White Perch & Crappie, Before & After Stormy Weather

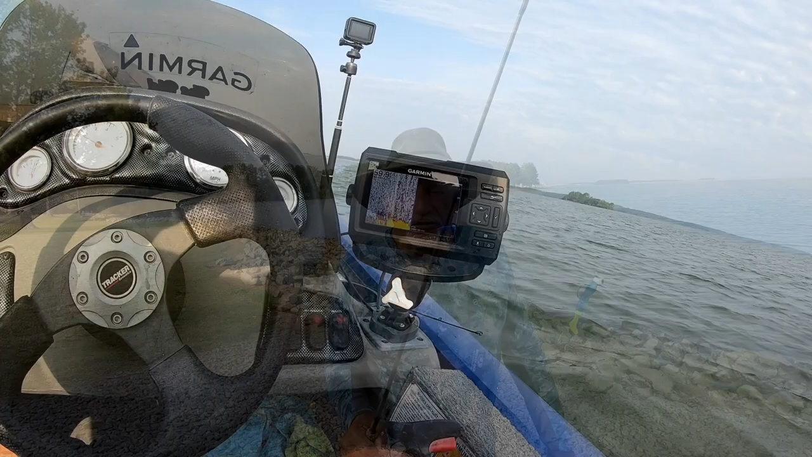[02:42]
All right, folks. Let's go fish. What we're doing, we're pulling out here. You got a point, long underwater point runs out here. Right out here on the left side of this point is deep water. And like I say, this is the half blown up bottom screen. You see all this fish in there deep, probably catfish. And this screen over here is the clear view.
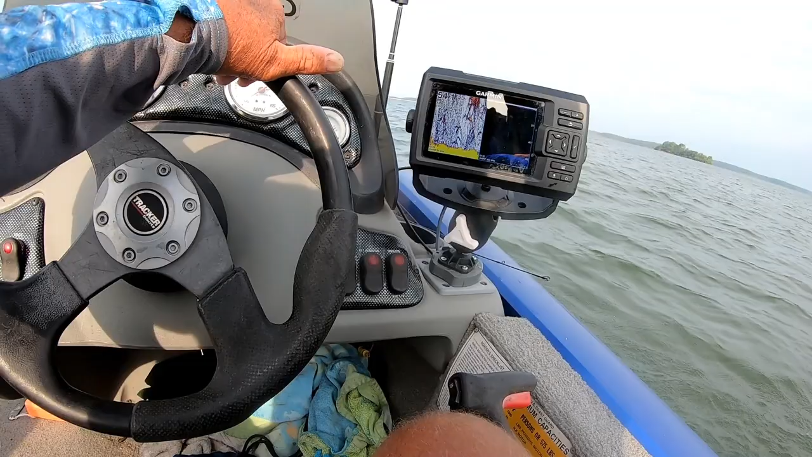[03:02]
Well, the clear view reacts slower than this screen. So you're gonna see it on this screen before you see it on this screen. So you really got to be going real slow to see it right on the right screen. But what I wanna do, yesterday I got on the fish right in here. Right where it comes up on the side of that point right here, it's 50. Well, we was between 50 and 25. They might not be here today.